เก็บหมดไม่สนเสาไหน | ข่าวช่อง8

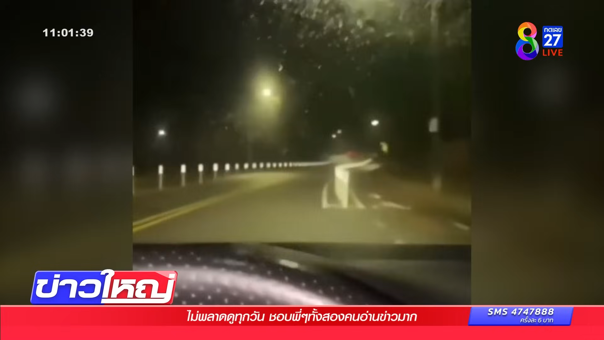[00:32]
ไม่รักรถตัวเอง ไม่ว่ากันฮะแต่ต้องมาทำลายอย่างอื่นอีกเนี่ยดูเฉพาะทรับสินอย่างนี้ มันใช้ไม่ได้นะไม่รู้พื้นที่ไหนด้วย
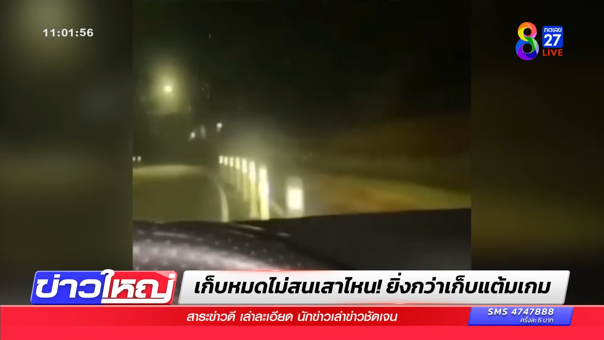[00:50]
งานี้ตำรวจต้องเข้าแล้ว ถ้าปล่อยไว้แบบนี้บางคนบอกเหมือนดูคนเล่นเกมอยู่เลยนี่คือเป็นคลิปที่ถ่ายจากโทรศัพท์มือถือหลังทวงมาในรถนะครับ คือขับเอง ถ่ายเองด้วยแหละผู้ใช้ทิกตอกนำมาพอส์เอาไว้เขียนข้อความว่าชนหมดไม่สนเสาไหนครับนี่ครับ ก็เป็นรถค่ะนึง